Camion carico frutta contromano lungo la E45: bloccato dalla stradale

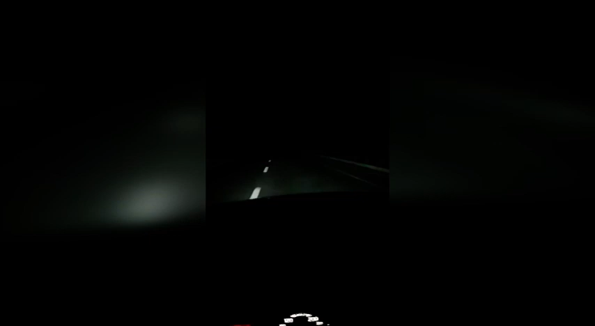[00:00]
C'è questa è la mia corsia E45, direzione giusta, dall'altra parte un camion in contromano che stavo per prendere in pieno, c'è assurdo,